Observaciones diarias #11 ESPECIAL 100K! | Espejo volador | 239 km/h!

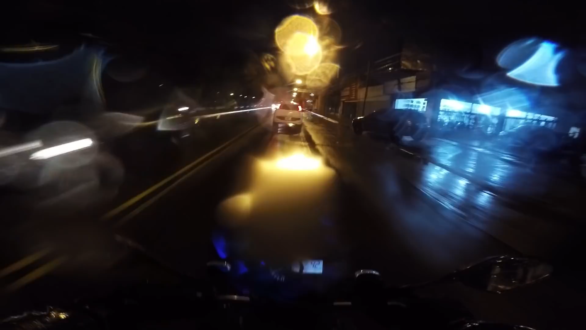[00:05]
este día de lluvia, frío de recontra cagarse, la puta que lo parió.
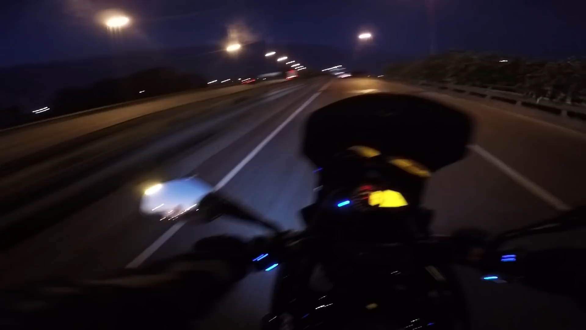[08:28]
¡La concha de tu madre! ¡Mira el espejo! ¡Pelotudo! ¡Forro!
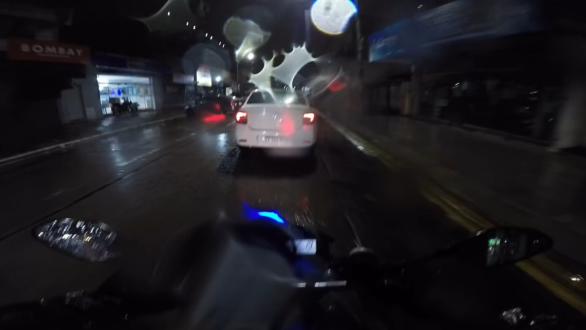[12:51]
Bajar en el medio de la calle. Tenés que ir a 10 kilómetros por hora.